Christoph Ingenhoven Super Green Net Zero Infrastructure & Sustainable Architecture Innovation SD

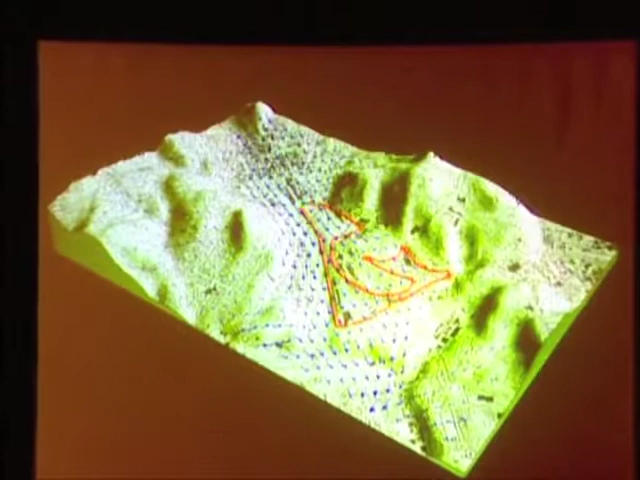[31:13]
This is the valley again and you have to imagine here is the existing station and the city is pretty much here. The problem with Stuttgart is that the ventilation of the whole valley is depending on that place. Of course, in the evening, all from the hills,
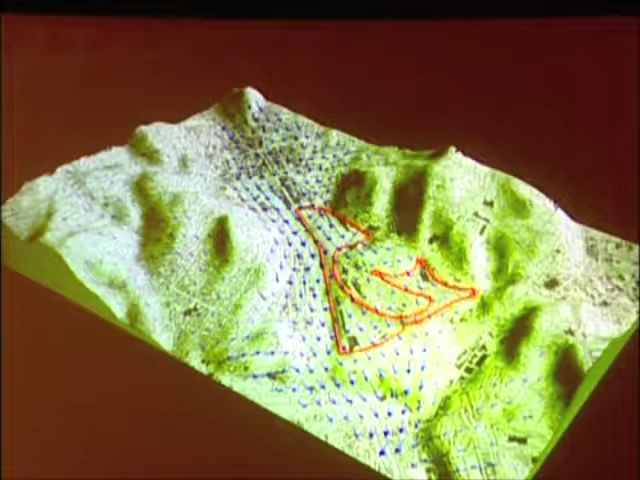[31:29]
the relatively cool air falls down to the valley and then follows the valley down to Bad Cannstatt to the river. If you build a building here above ground, you will stop that all.